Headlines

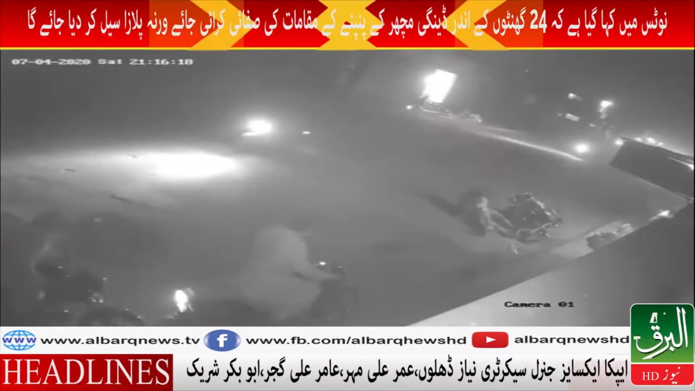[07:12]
نیوز اسطحانہ صدر کے علاقے سکندری نالا پر کریانے کی دکان میں جھکیتی کی واردات کے دوران قتل کا واقعہ پیش آیا واقعے کی سی سی ٹی وی فوٹیج البرٹ نیوز نے حاصل کر لی فوٹیج منزریاں پر آ گئی فوٹیج میں جھکیتی کے دوران دکان کی جانب سے بھاگتے ڈاکو گو پکڑنے کی کوشش اور فائر کرتے دیکھا جا سکتا ہے تین نامالوں مسلح موٹر سائیکل سوار کریانہ ہول سیل کی دکان میں رابری کی نیت سے داخل ہوئے مزاہمت پر ڈاکو کی فائرنگ سے الطاف نامی دکاندار موقع پر جانبہ حق ہو گیا دو ڈاکو پہلے فرار ہوئے جبکہ ایک کو پکڑ لیا